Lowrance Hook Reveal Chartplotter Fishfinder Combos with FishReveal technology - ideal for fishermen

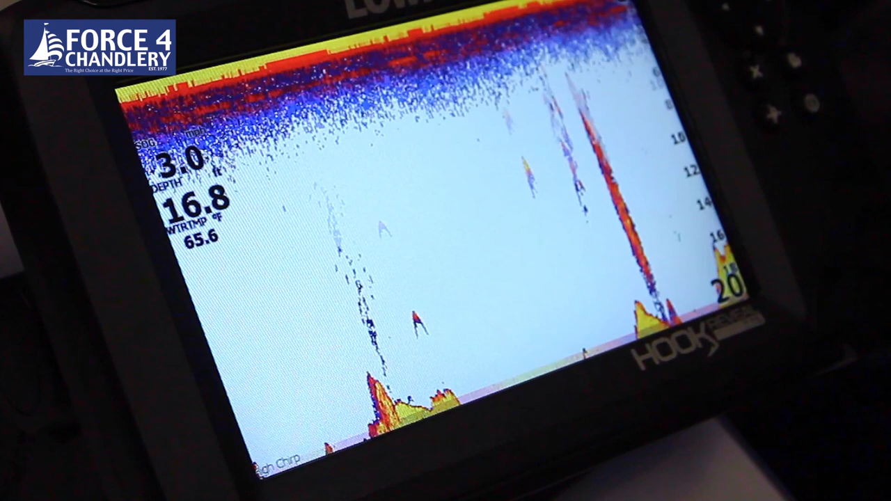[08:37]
On screen: depth 16.8 ft, water 65.6°F
On the right we have our range scales. You can see fish arches showing the fish and you can see the bottom.
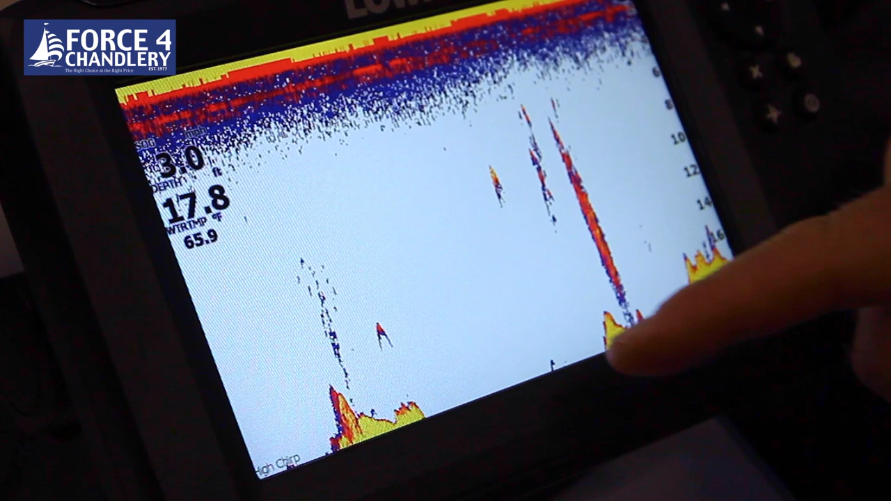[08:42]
On screen: depth 17.8 ft, water 65.9°F
You can change the colour by pressing the enter button, go into more options and then you've got, I think it's 12 different colour options.
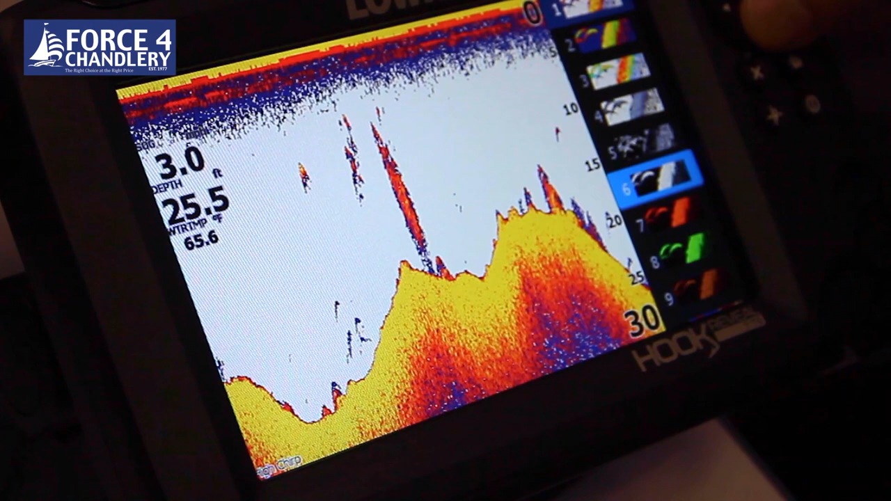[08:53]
On screen: water 65.6°F
You can change it into monochrome, you can change to various colours,
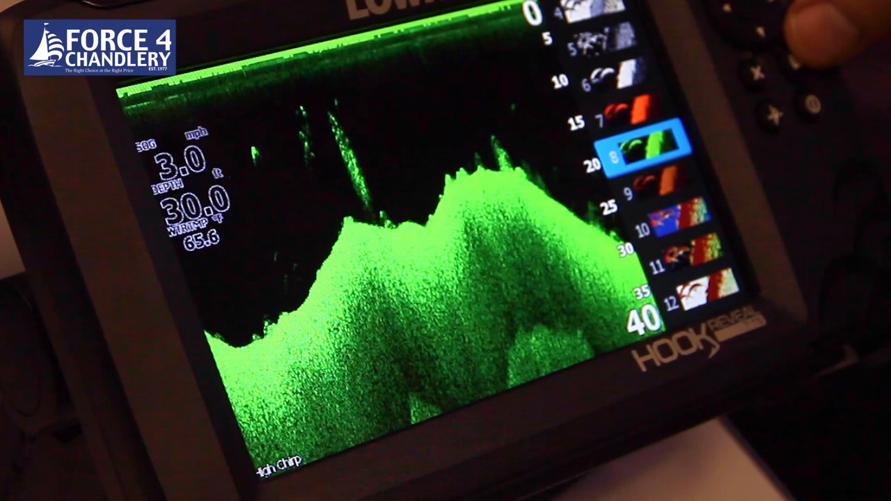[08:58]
On screen: depth 30.0 ft, speed 3.0 mph
traditional type colourations, whatever your preference is. You can change the fish arches. You can change the fish arches to fish symbols. You can put depths on there,
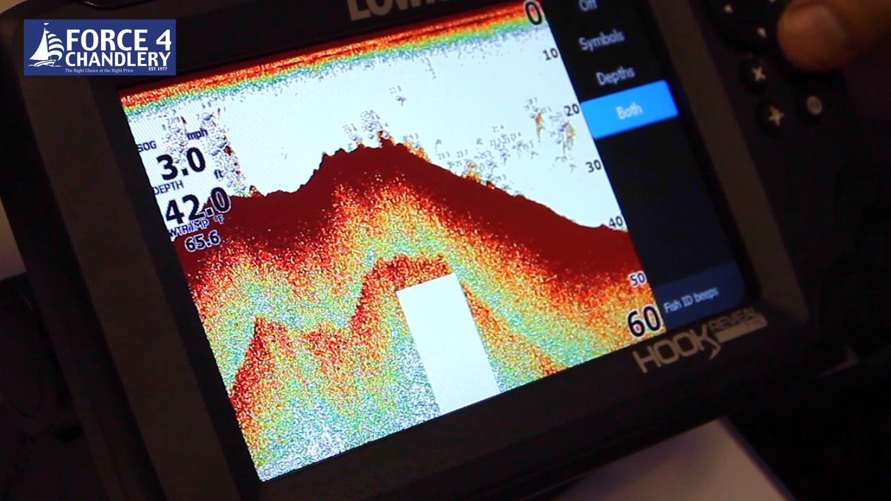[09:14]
On screen: depth 42.0 ft, speed 3.0 mph
you can have both fish symbols and depths and you can also set a fish alarm.
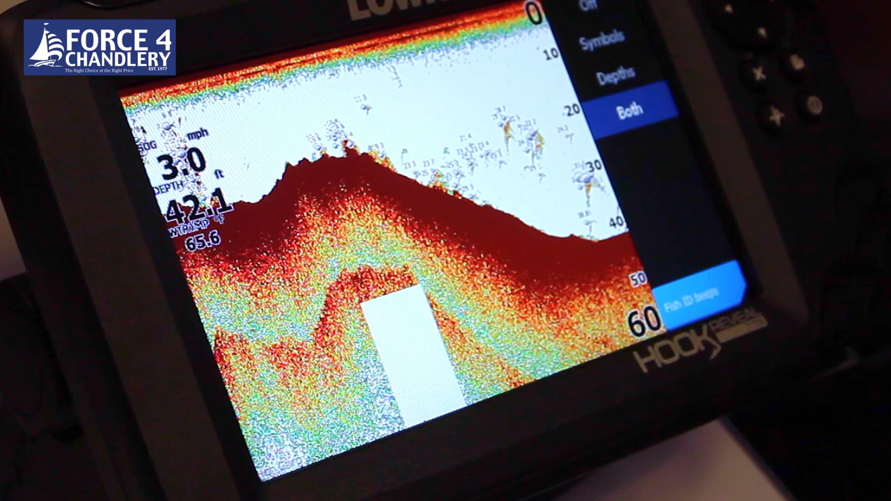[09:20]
On screen: depth 42.1 ft, speed 3.0 mph
If you use the arrow keys, you can scroll back,
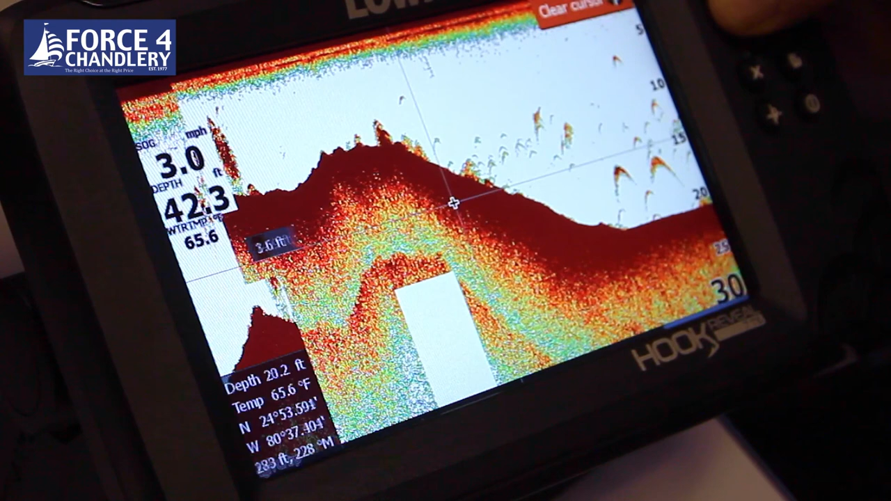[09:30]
On screen: water 65.6°F, speed 3.0 mph
look at your sonar history and if you find something that you want to navigate back to, you press the enter button and then go to cursor and then you can go back to the chart page and navigate back to that point.
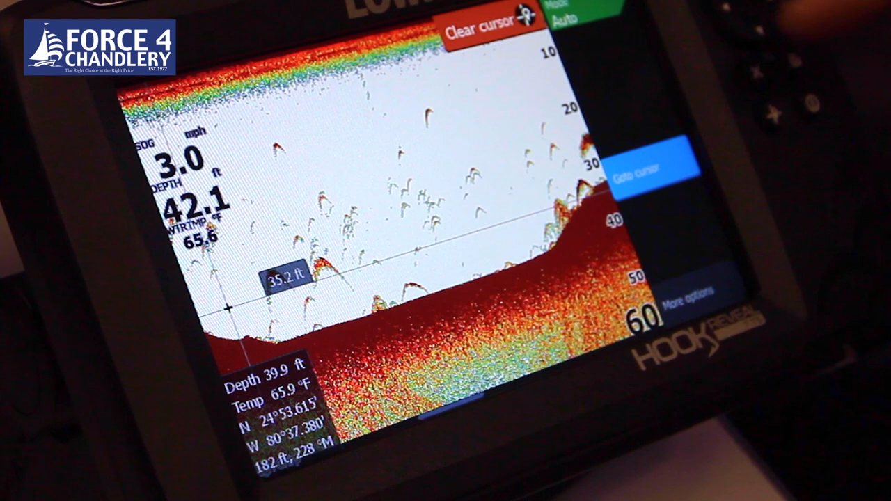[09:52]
On screen: speed 3.0 mph
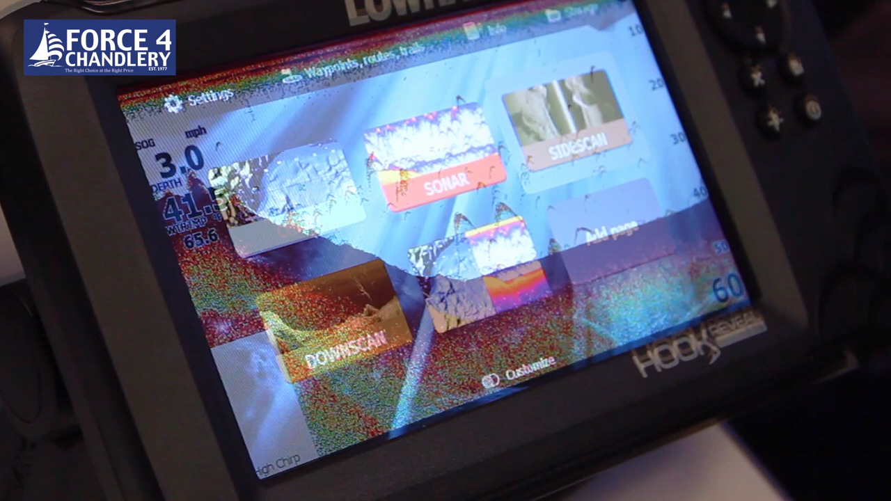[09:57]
On screen: speed 3.0 mph
If you had a triple shot unit,
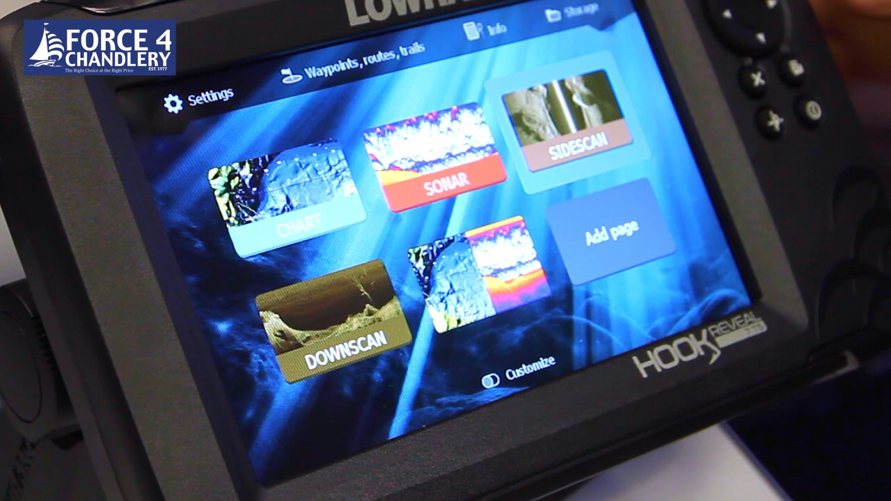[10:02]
you would have the side scan function and side scan is looking to the right hand side and the left hand side of the boat. So if you look at the centre line, this is the centre line of your boat.
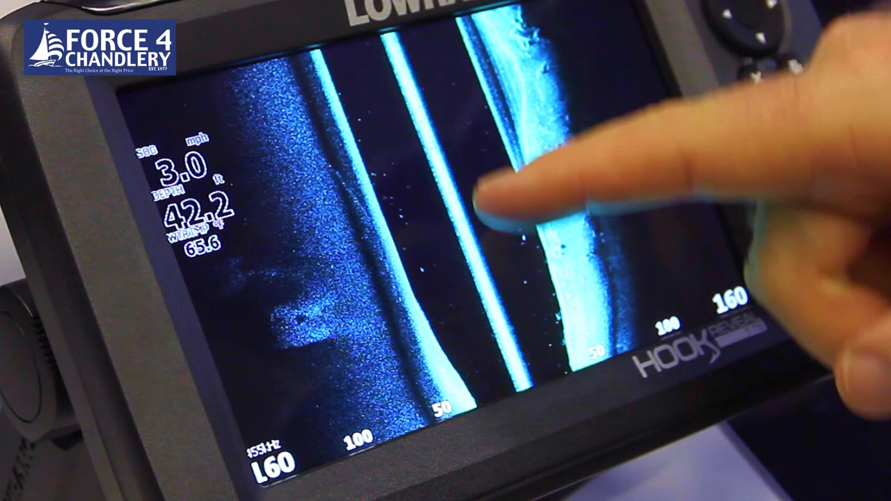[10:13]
On screen: depth 42.2 ft, speed 3.0 mph
So we're on top of the water here, looking down the boat. So we're looking down and right and on the other side, we're looking down and left. So we're finding structure on the right hand side of the seabed and same on the left hand side. So we're looking 160 feet to the right in this case and 160 feet to the left. Again, it's fully auto ranging.
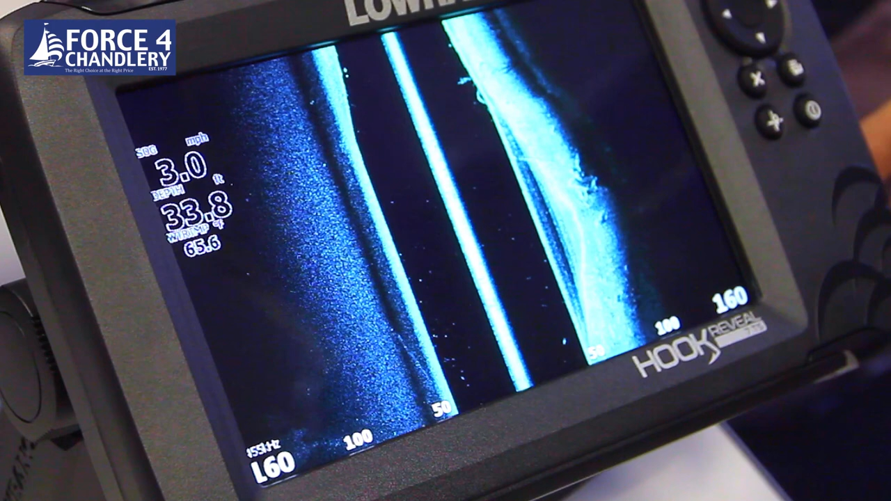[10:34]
On screen: depth 33.8 ft, speed 3.0 mph
You can zoom in using the zoom in, zoom in and out plus and minus keys.
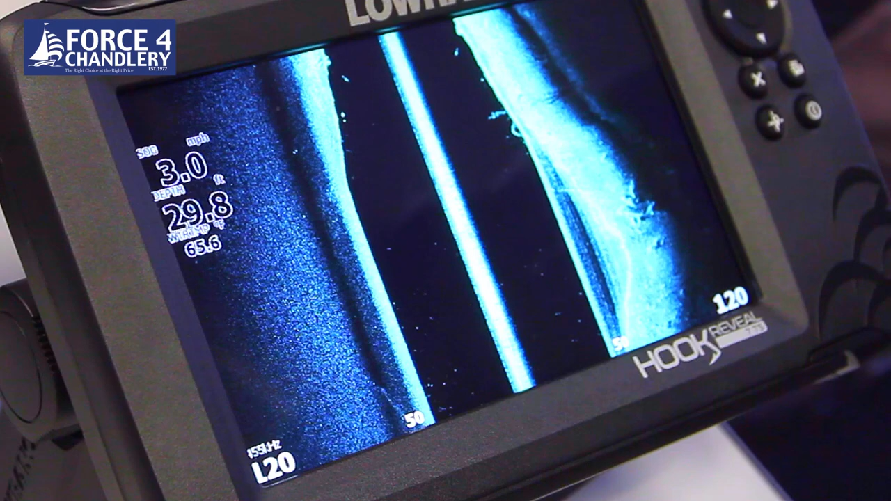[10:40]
On screen: depth 29.8 ft, speed 3.0 mph
You can scroll back, find a point and navigate back to a point.
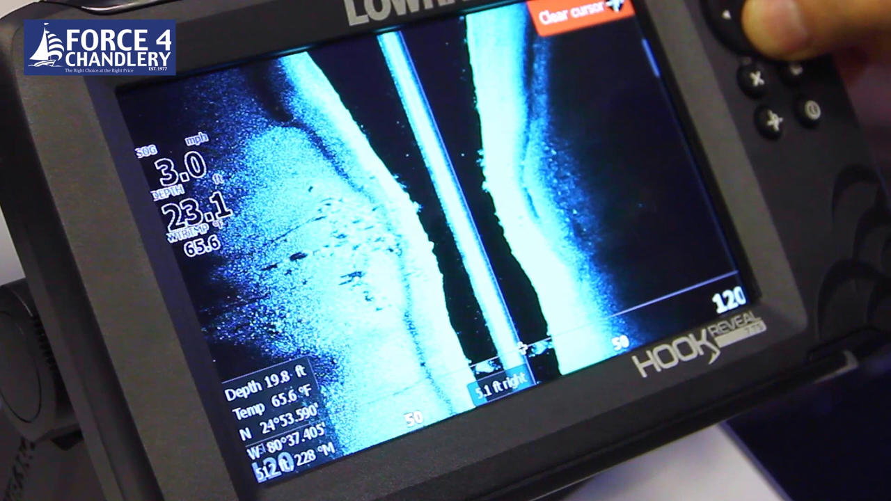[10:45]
On screen: depth 23.1 ft, water 65.6°F, speed 3.0 mph
And also like the other sonar menus, you can change the palette and you can change the view to left only or right only or left or right.
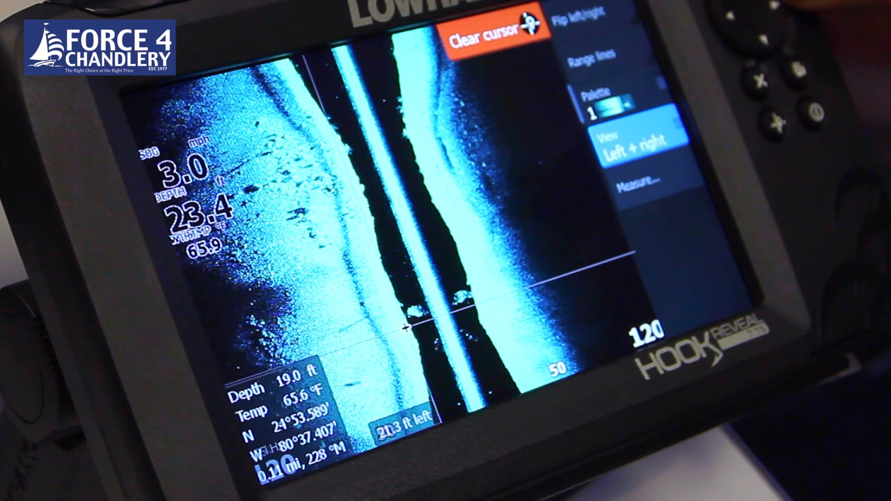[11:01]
Now we'll look at the high frequency down scan. This is again looking straight down like traditional chirp sonar.
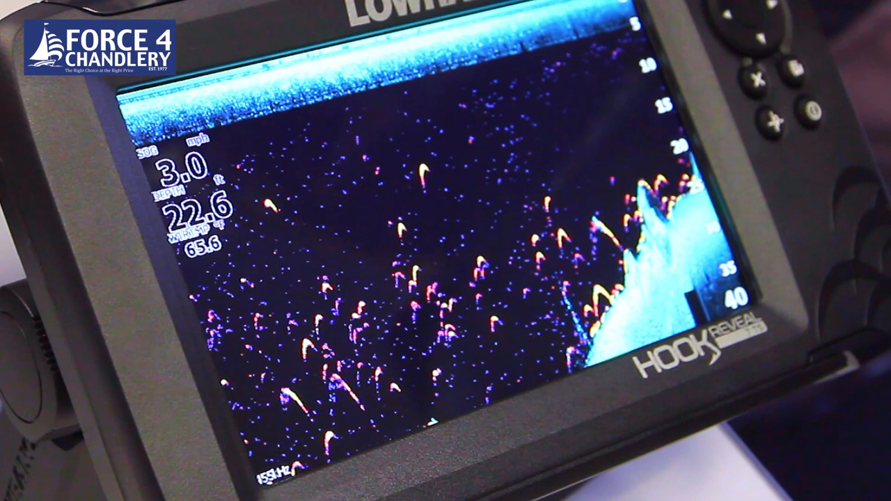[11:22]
On screen: depth 22.6 ft
And this uses much higher frequency to get much better definition of the seabed. And this model called the reveal has a feature called fish reveal where it uses the traditional chirp sonar from the water column and puts it on top of the high frequency down scanning sonar. So it's really easy to see fish on the bottom and fish around structure and it just highlights the fish around the structure. It's not overlaid on top. It's just the water column uses the traditional chirp sonar
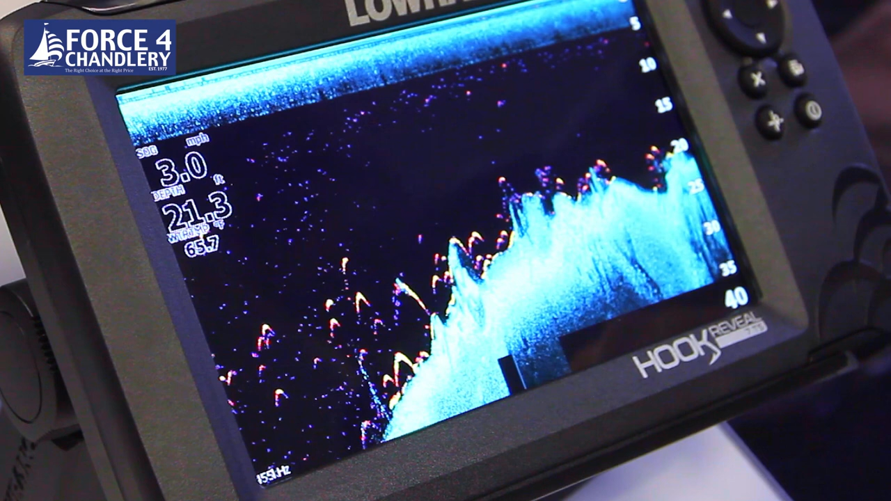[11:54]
On screen: depth 21.3 ft, speed 3.0 mph
and the structure is from the high frequency down scanning sonar. And again, you can use the cursor to scroll back and go to, you can change the palette to
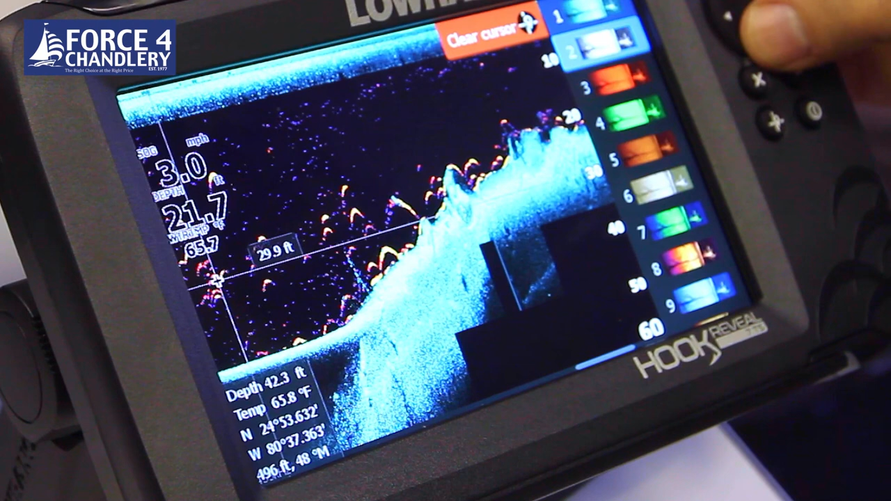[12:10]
On screen: speed 3.0 mph
whatever you like.